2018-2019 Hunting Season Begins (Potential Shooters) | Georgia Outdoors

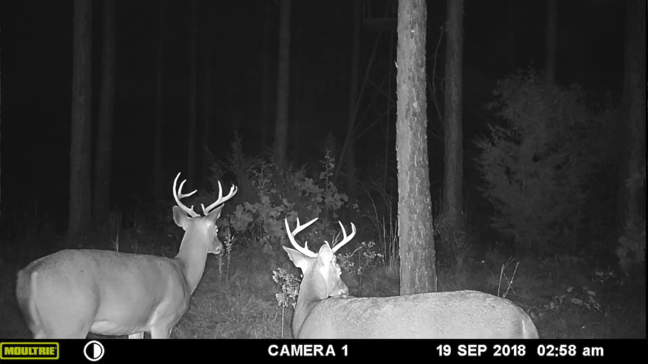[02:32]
these two bucks it's the same two bucks and I got them coming in every single night since I last checked it so they're coming in hard in the last three nights